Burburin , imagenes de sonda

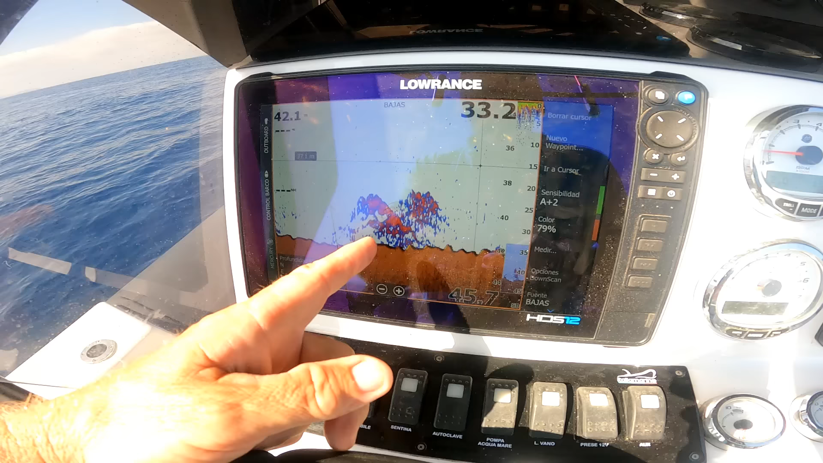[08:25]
bueno esta imagen parece todo cardumen pero me da unos signos de que el depredador y
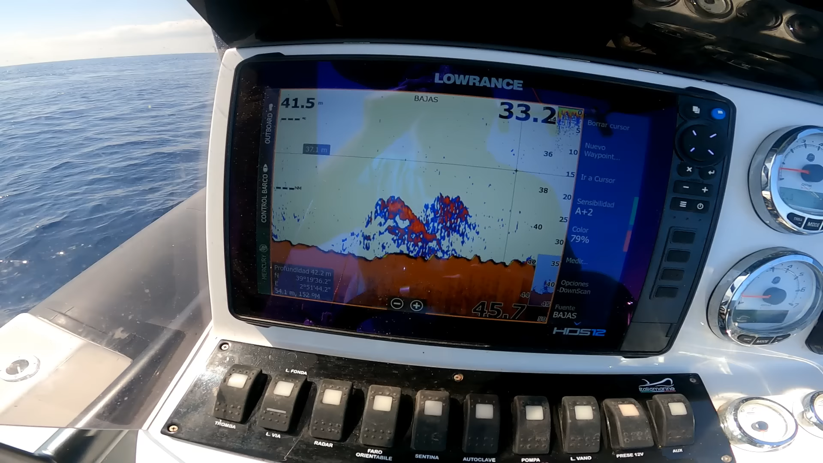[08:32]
más reflejado porque llevaba solamente 50 kiloguercios a partir de ahí he puesto shirp bajo
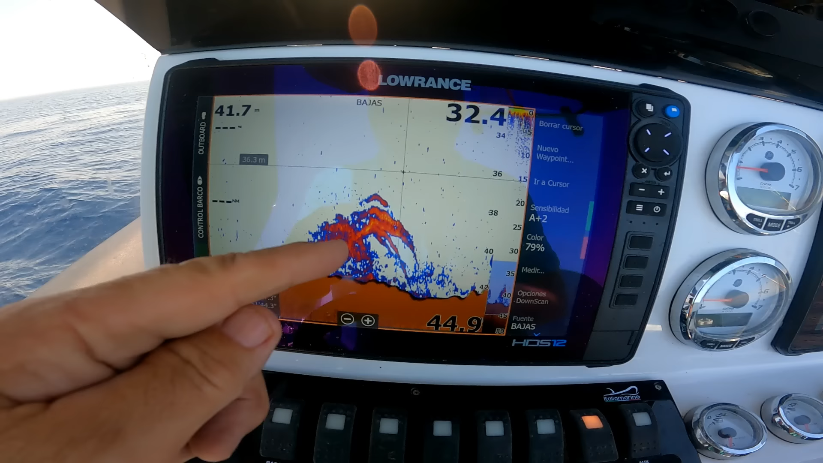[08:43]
ahora voy a intentar encontrarlos con shirp alto con shirp bajo ya tengo más claro que aquí hay cardumen más depredadores
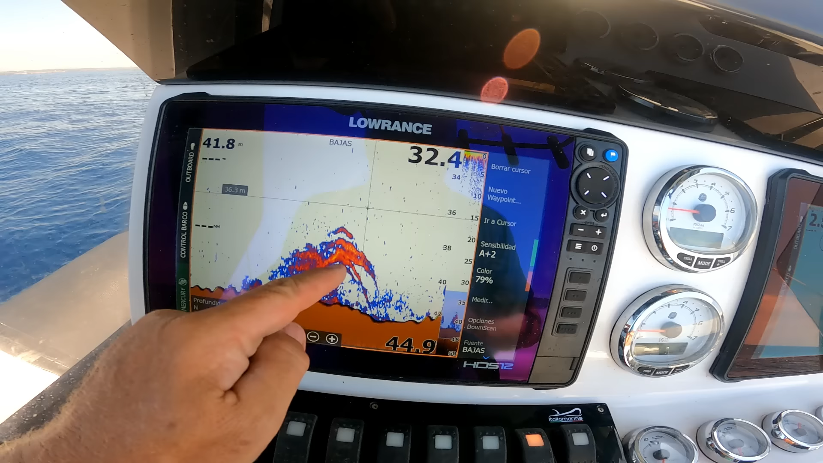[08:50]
se puede mejorar mucho esta imagen pero tendréis que darnos un tiempo
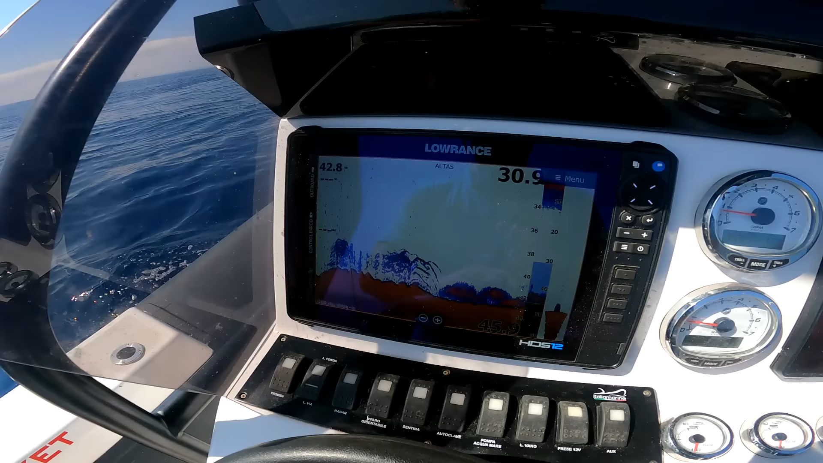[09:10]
bueno esta imagen de aquí es la misma que antes con 50 kiloguercios después con shirp bajo y ahora con shirp alto
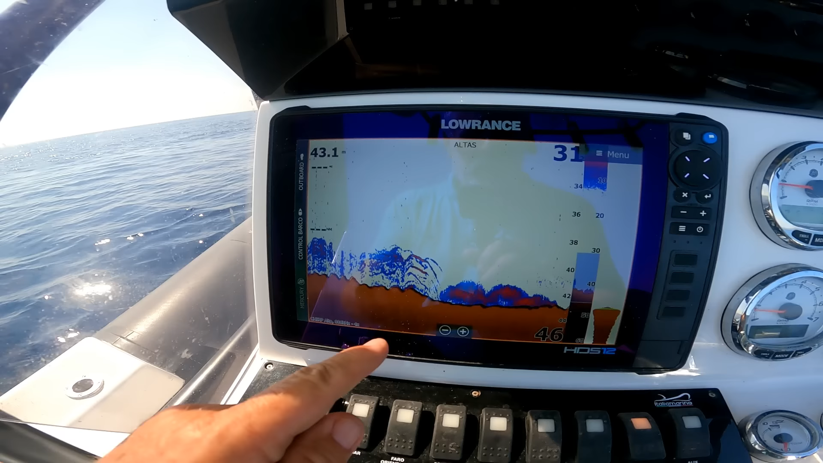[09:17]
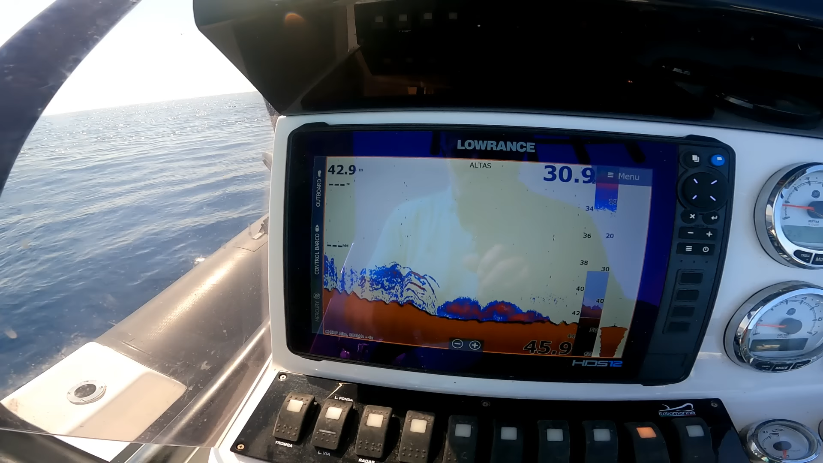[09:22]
no sé yo estoy acostumbrado de toda la vida a ir con shirp bajo y prácticamente nunca he usado el auto no sé si esta imagen es buena
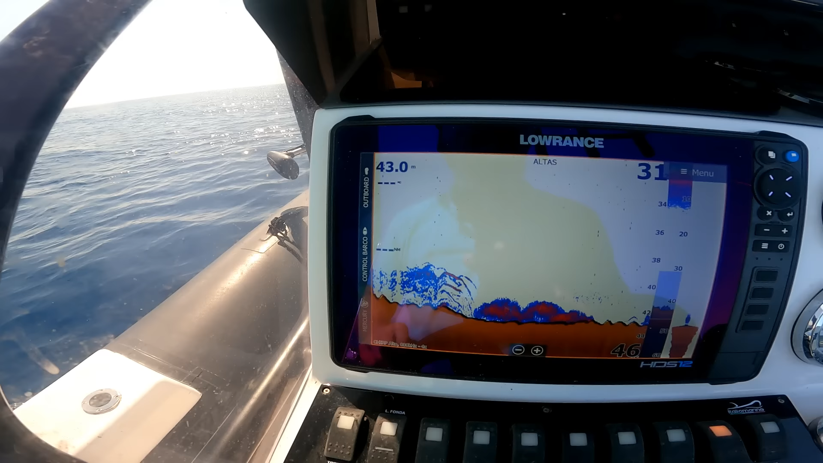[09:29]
si necesita mejorar a ver si hay en los comentarios movemos un poco el tema
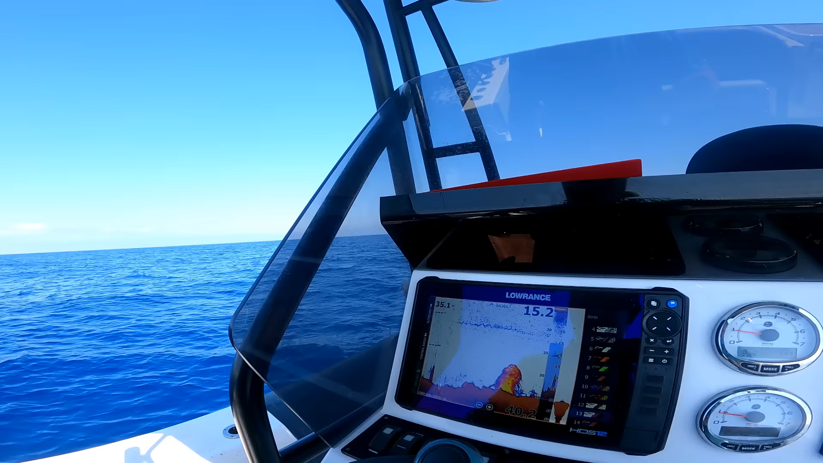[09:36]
bueno aquí tenemos otra imagen con un buen perfilado
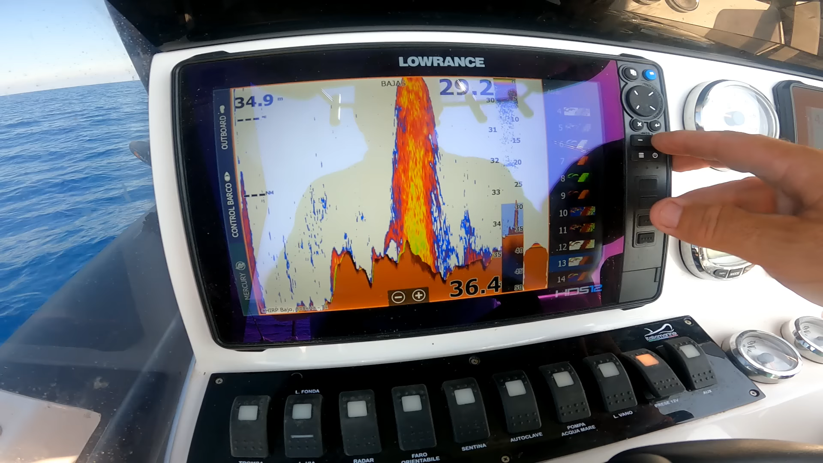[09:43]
cardumen y no sé si allí a la izquierda justo al lado del cardumen
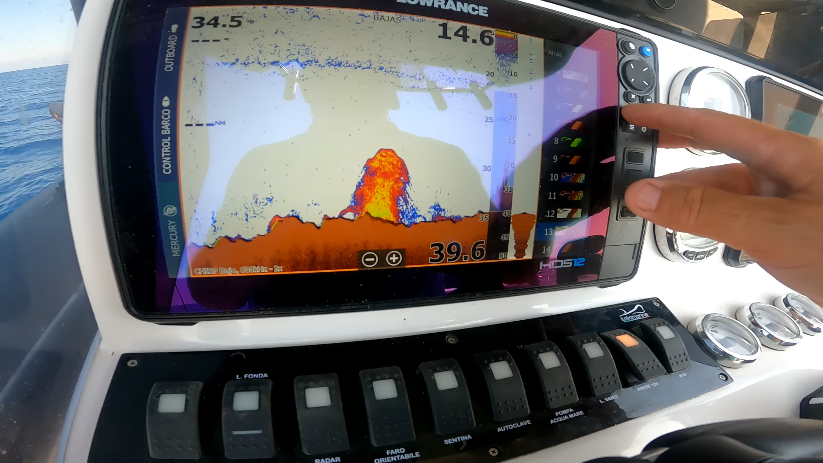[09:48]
algún depredador con la paleta 13 voy a poner la 12 es la que más acostumbrado que estamos
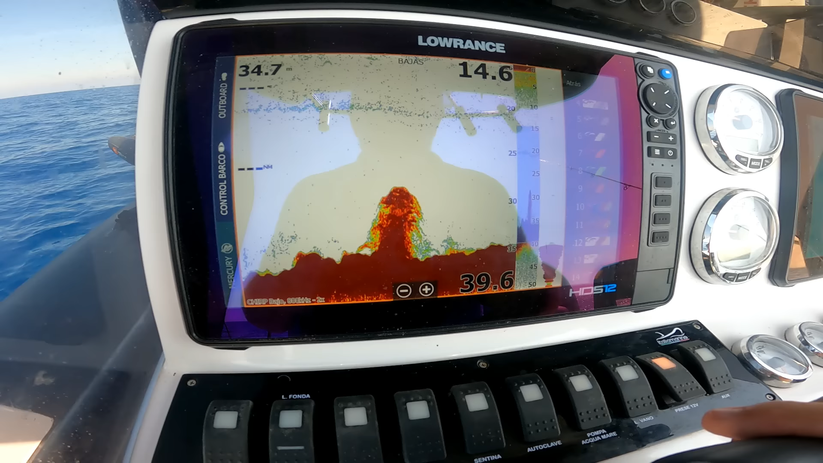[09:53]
pero como decía antes pues los giros
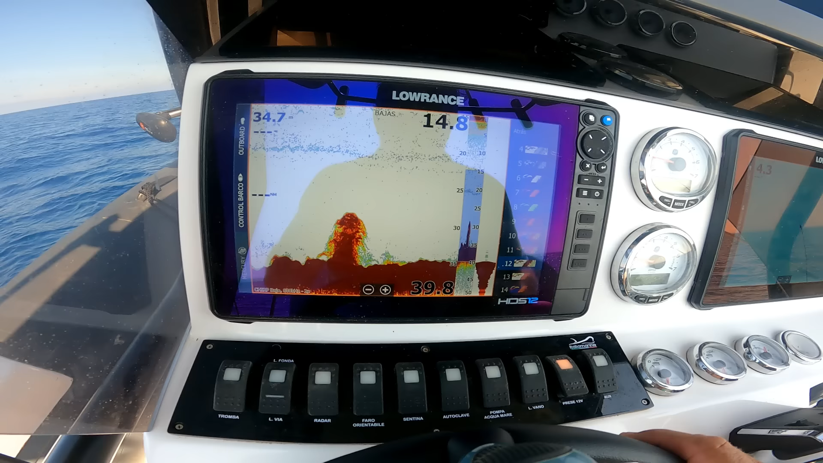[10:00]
los giros y las turbulencias que dejamos el rastro pues ahí nos perjudica un poco y con la 13 por lo menos lo disimula
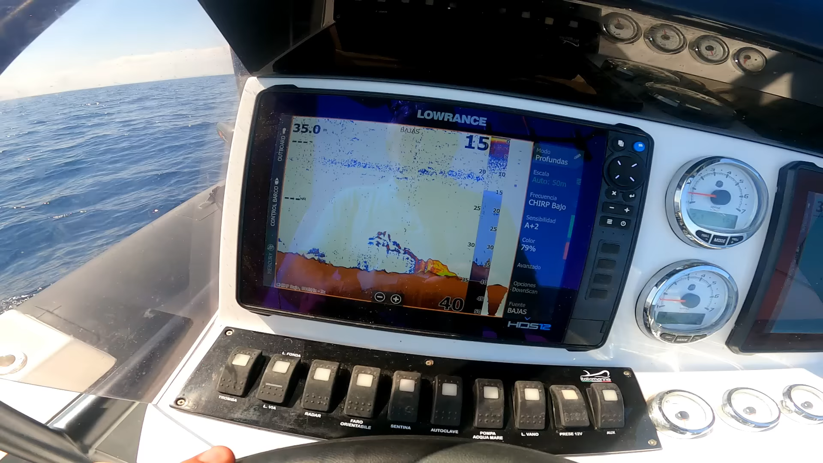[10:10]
bueno aquí por circunstancias a la navegación a las turbulencias al giro lo que lo que sea por el
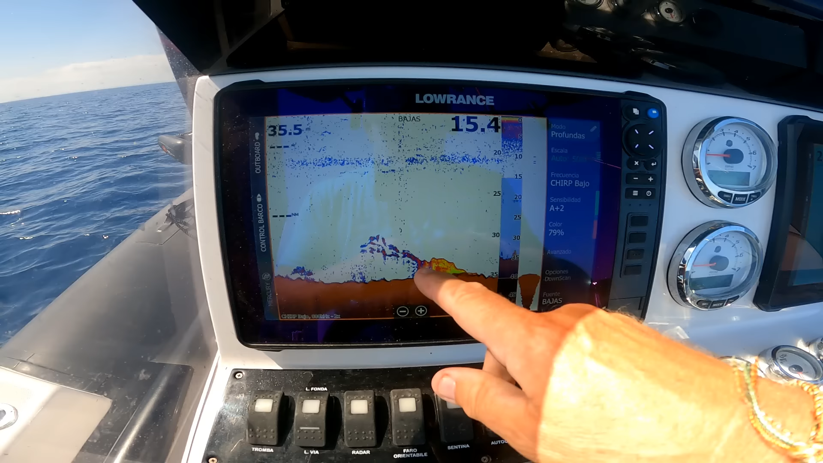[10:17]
oleaje por la llevarla a prueba al viento hay una imagen confusa con bastante corte pues aquí yo lo que
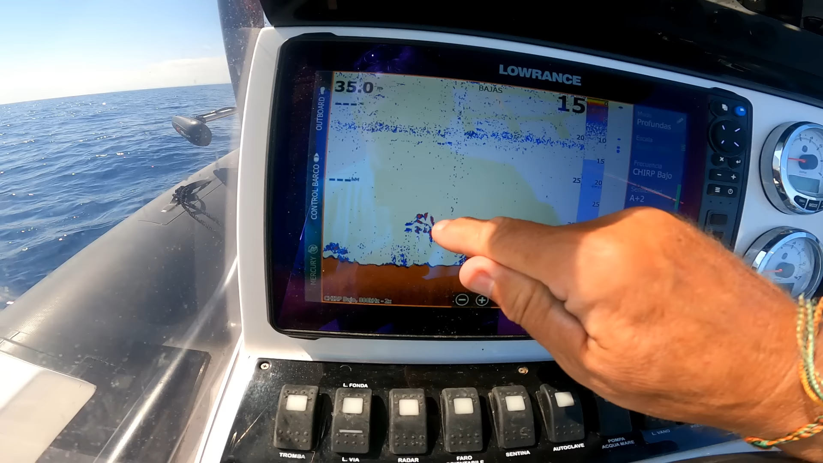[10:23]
haría es clicar de encima nuevo wine point guardar esto es lo mismo que